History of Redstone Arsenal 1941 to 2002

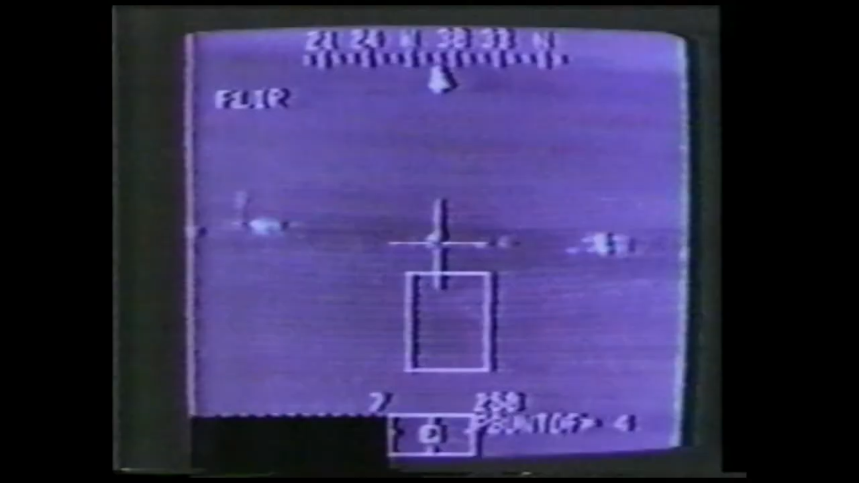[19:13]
taking out early warning radars and paving the way for the Air Force air war.
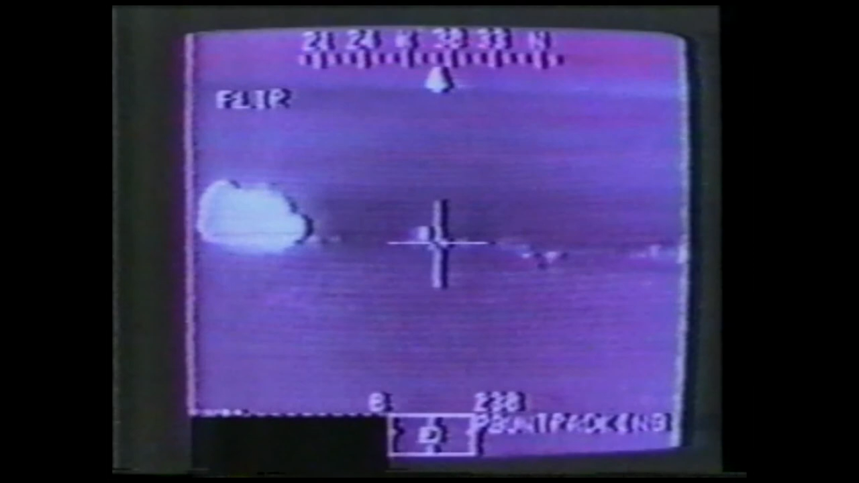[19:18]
The Hellfire and Toe missiles went on to destroy hundreds of Iraqi tanks,
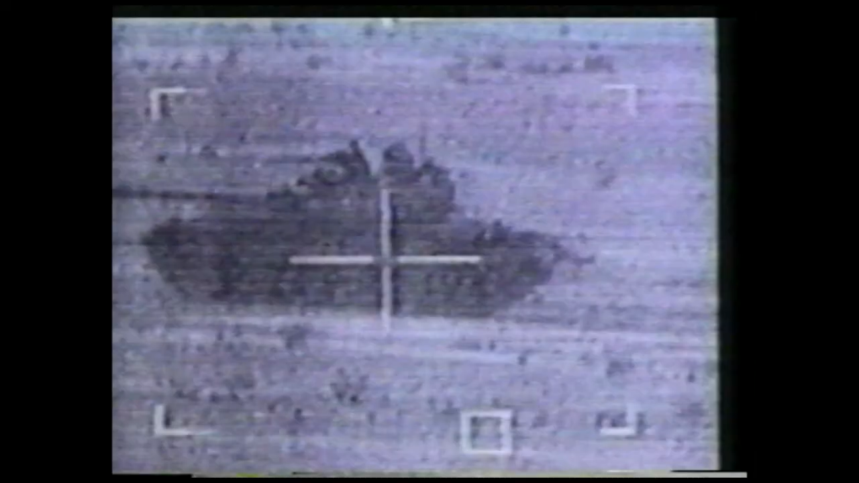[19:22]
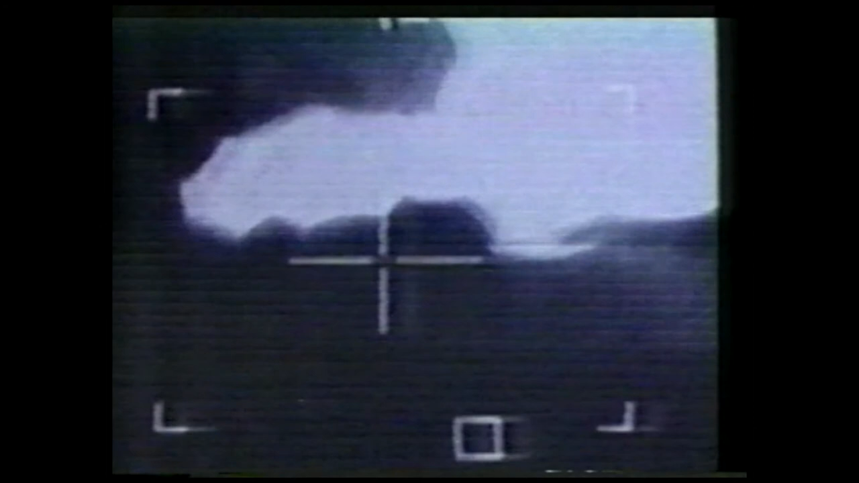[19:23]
personnel carriers, and other vehicles during the course of the war.